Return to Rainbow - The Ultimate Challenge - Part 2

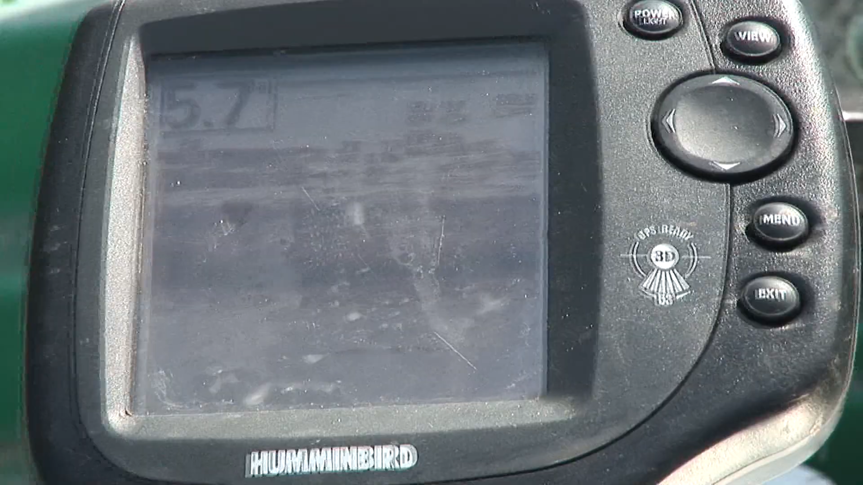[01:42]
sőt előttünk akár 8-9 méteres víz is található,
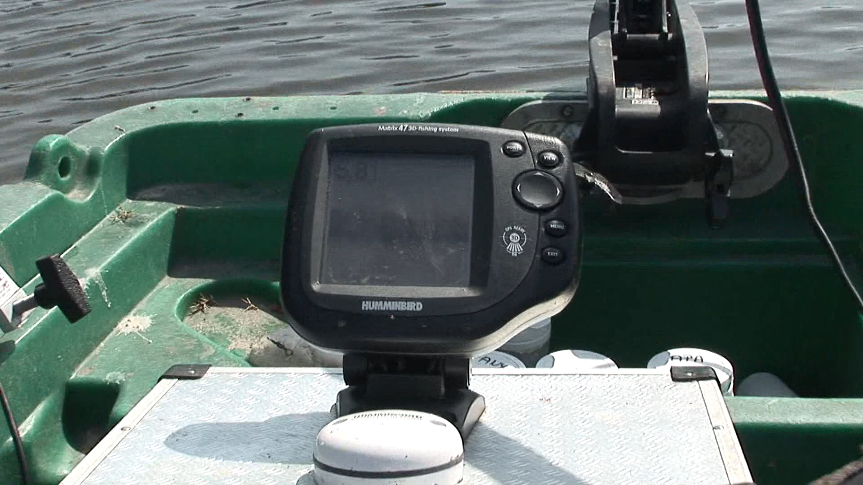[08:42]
amikor körülbelül 6 méter található itt, és ugye a kampunk az csak körülbelül 3 méteres.
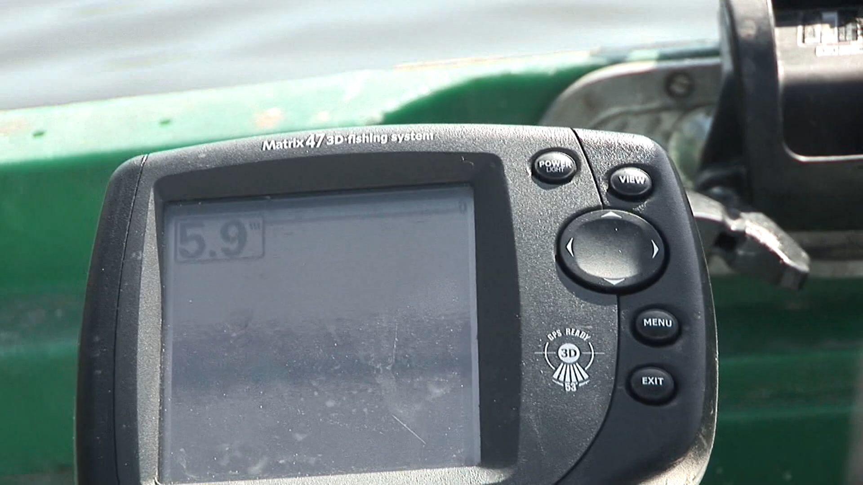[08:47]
Úgyhogy csak bízhatunk benne, hogy nem az alján van leakadva.